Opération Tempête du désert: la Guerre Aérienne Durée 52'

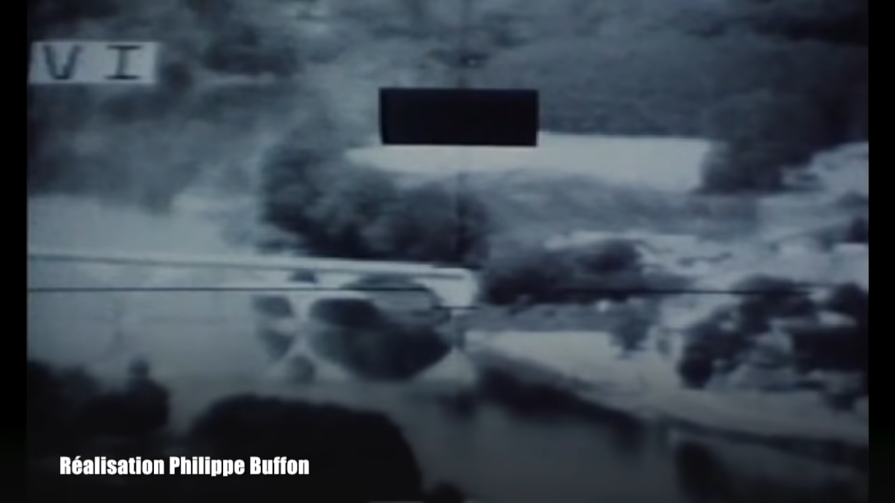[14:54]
il dit à sa caméra de rester asservi sur l'objectif, il dit, ça c'est ce qu'on appelle la corrélation d'image. Et donc, même si l'avion évolue, la caméra reste centrée sur le point qu'a désigné le pilote.